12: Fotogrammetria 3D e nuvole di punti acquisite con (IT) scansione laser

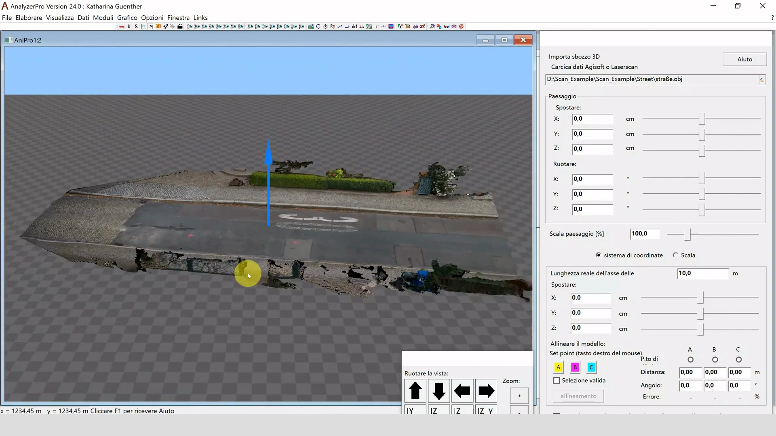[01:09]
Questo potrebbe richiedere alcuni secondi. Una volta completato, il modello viene visualizzato nella finestra di anteprima. Ora vediamo la strada qui.
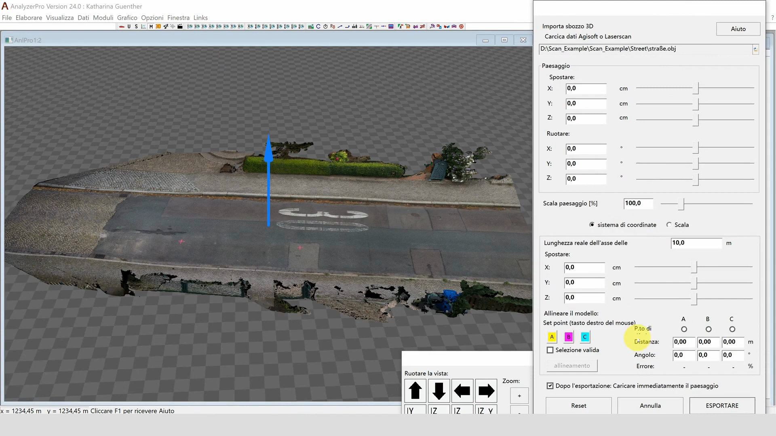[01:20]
Se è stata già correttamente allineata in Agisoft, sarà correttamente allineata anche in Analyzer. Non è necessario fare nulla tranne cliccare su Esporta e dare un nome, ad esempio Street.
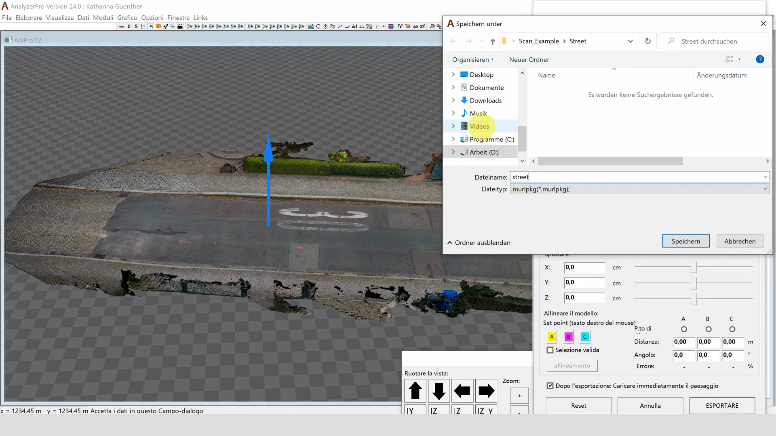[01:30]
Analyzer Pro crea ora quattro file. Un file chiamato street.color.jpg.
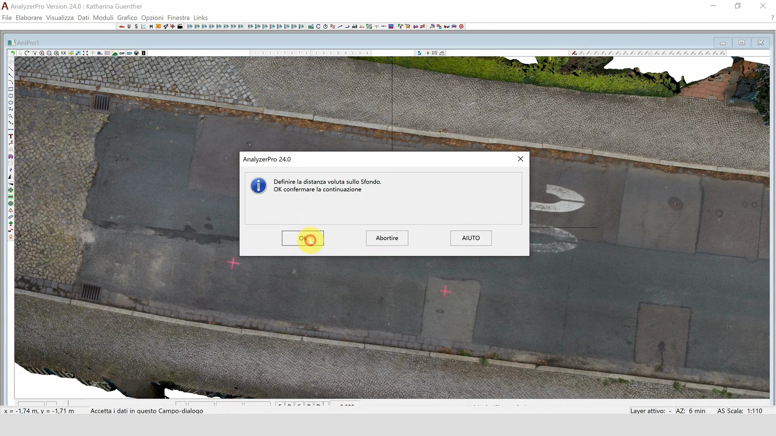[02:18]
Ora inseriamo una distanza di riferimento, in questo caso 5 metri.
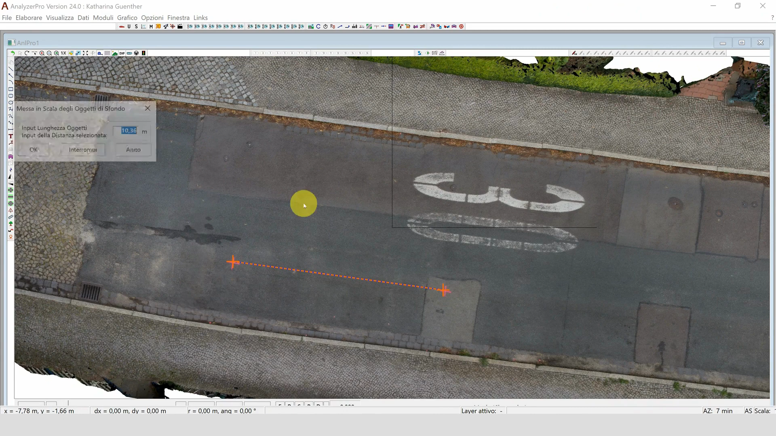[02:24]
Cliccando su 3D vediamo la finestra
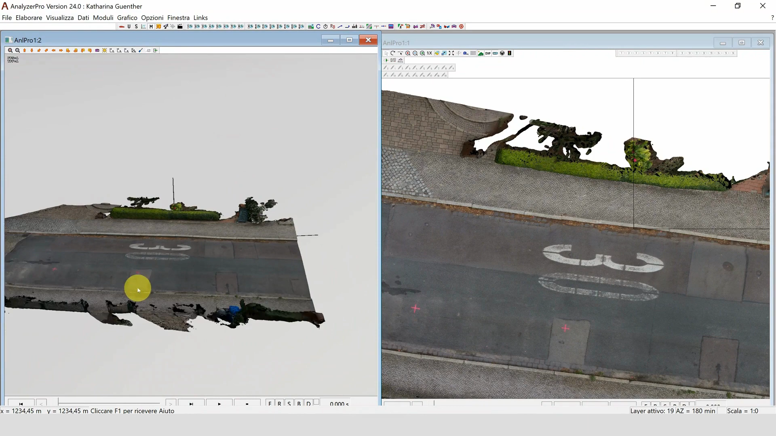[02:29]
2D e la finestra 3D affiancate.
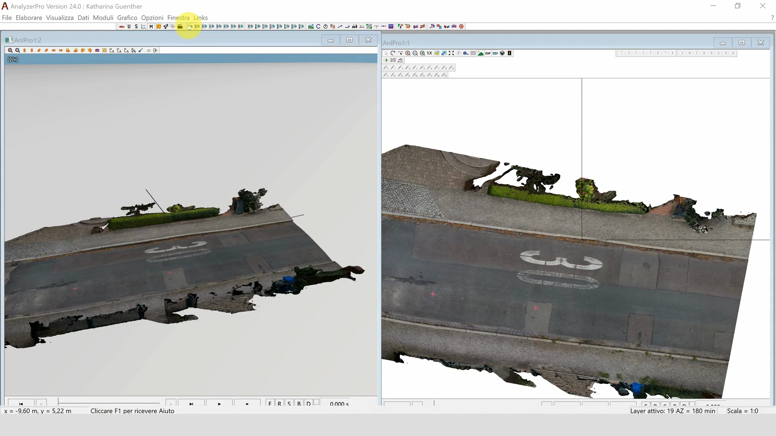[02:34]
Anche i veicoli riconoscono la superficie. Se la superficie è in salita,
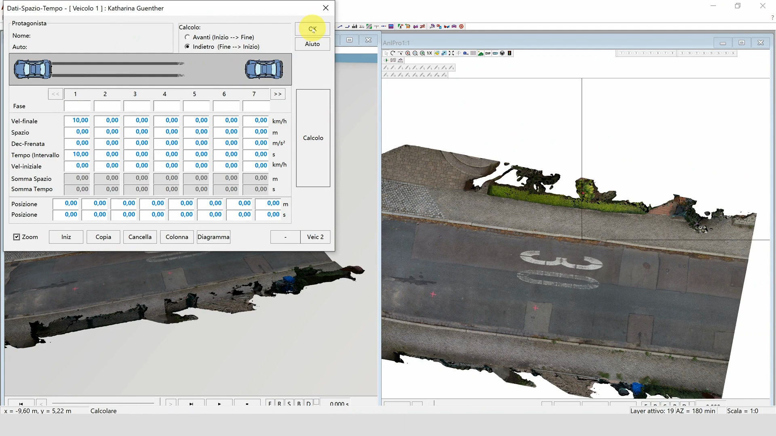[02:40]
il veicolo viene frenato o accelerato di conseguenza durante un calcolo dinamico della guida.
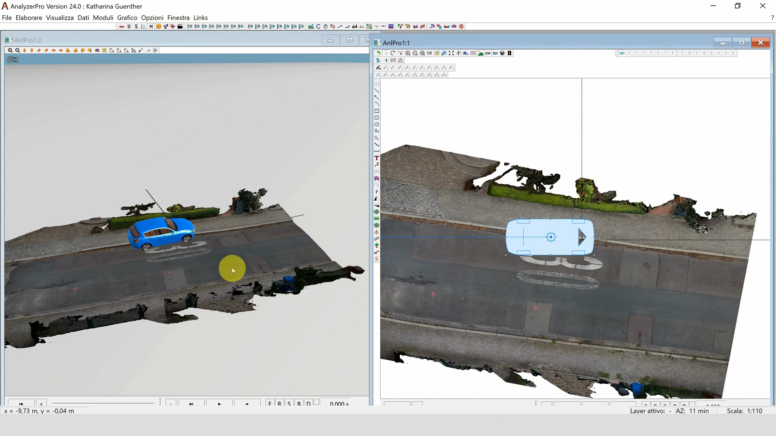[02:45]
Per posizionare il veicolo, ad esempio qui, riconosce la superficie.
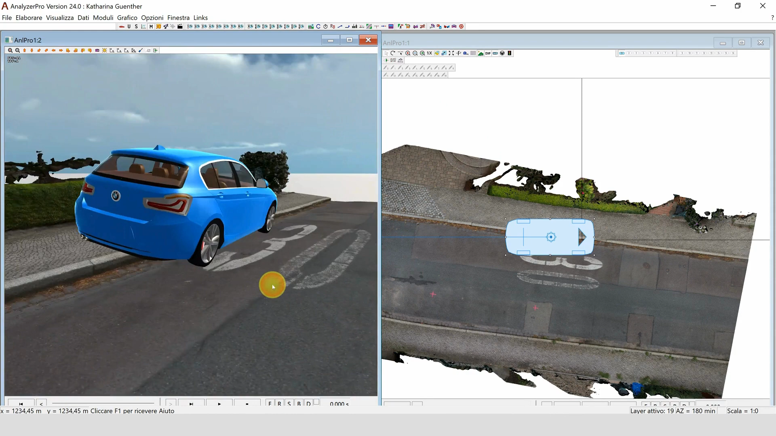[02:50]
Ora passiamo alla seconda applicazione. Questa è molto simile alla prima.
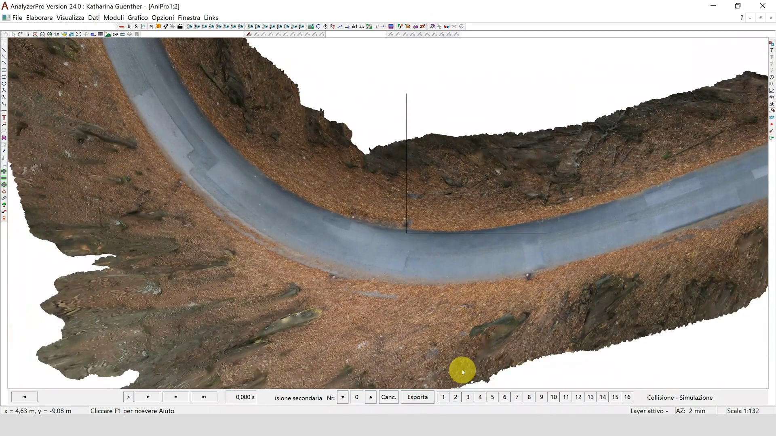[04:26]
Per mostrare questo apriamo la dinamica di guida e posizioniamo un veicolo qui. Diamo al veicolo una velocità iniziale di un KME CAC.